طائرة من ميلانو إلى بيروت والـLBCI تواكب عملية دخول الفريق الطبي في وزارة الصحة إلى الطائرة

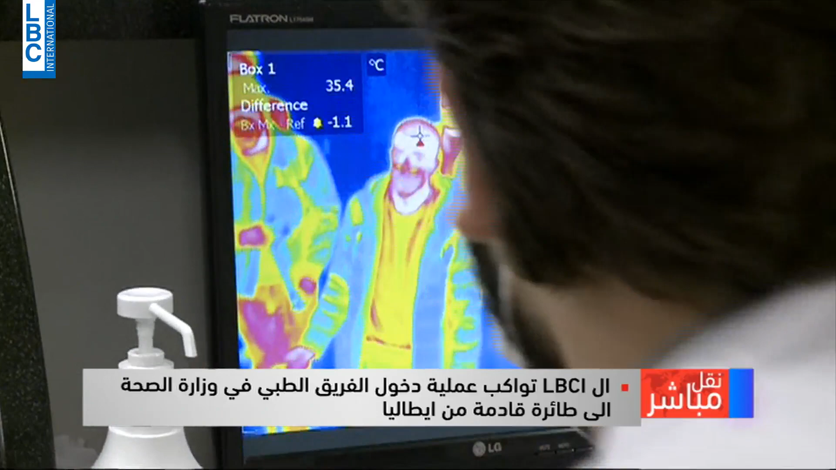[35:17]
On screen: max 35.4°C
هلا بهيدي الاثناء القادمين بعد ما انتهت الاجراءات على الطياره عم بيقوموا باخذ الحراره ايضا لكاميرات اللي بتاخذ الحراره،
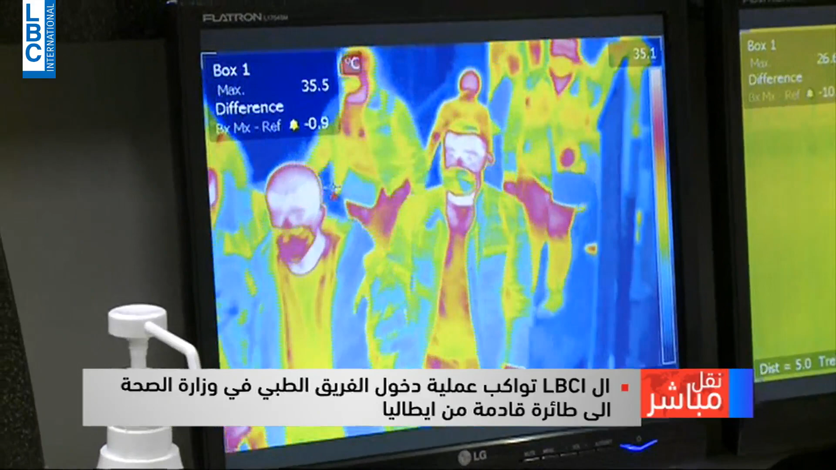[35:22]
On screen: max 35.5°C
كاميرات اللي بتاخذ الحراره اللي موجوده اصلا معلقه وما بيشوفوها المسافرين، وهذا الشيء
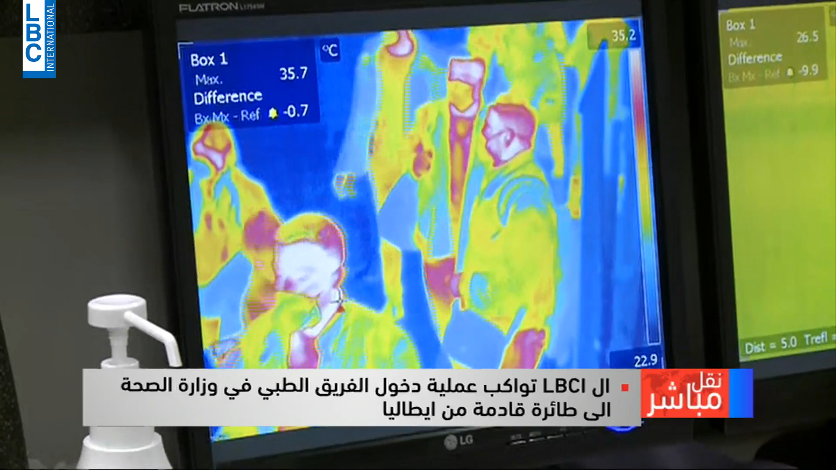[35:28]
اللي كنا دائما عم نسال عنه، وبنفس الوقت عم ياخذوا لهم الحراره اليدويه، يعني هيدي ثالث مره.
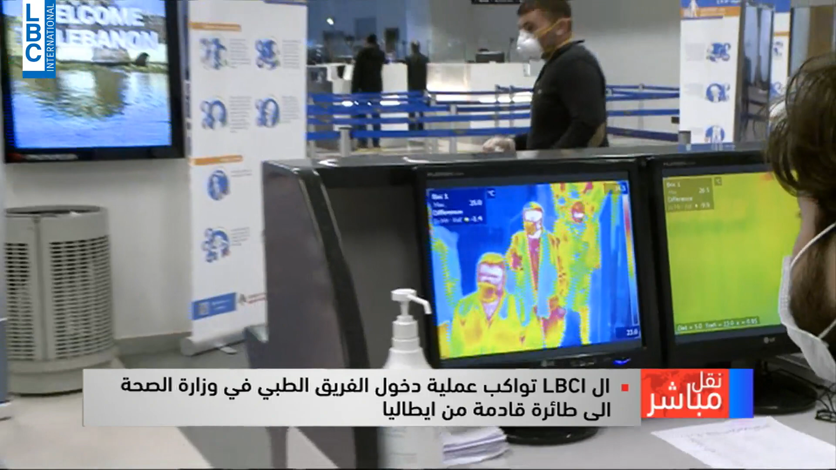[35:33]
بوقت بكون شاكين بحراره، معناتها انه في حراره عاليه.